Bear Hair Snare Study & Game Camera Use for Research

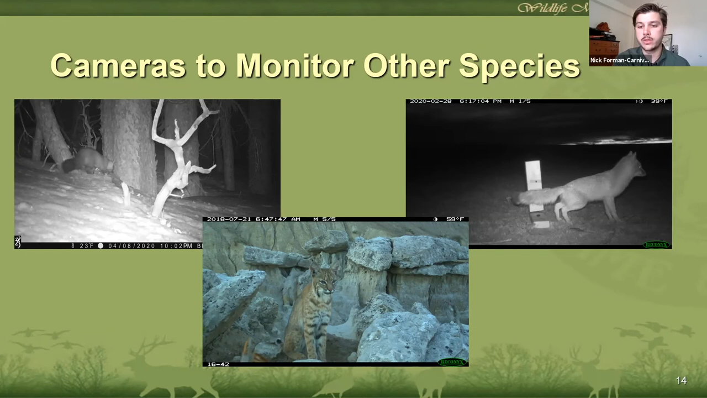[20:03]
We've also set cameras on scent posts where we're collecting scat for non-invasive genetic sampling again, but this time for swift fox out in the northeast part of the state. And then we're also looking at the possibility of using trail cameras to estimate bobcat population size using those unique markings on the underside of the belly, like you can see the armbands on this bobcat here. So there are even more opportunities to exist a variety of other questions other than just population size. We can start to look at, you know, disease prevalence for things like mange, or you can start to look at reproductive success for maybe deer or elk as we get photos of fawns with does and calves and cows.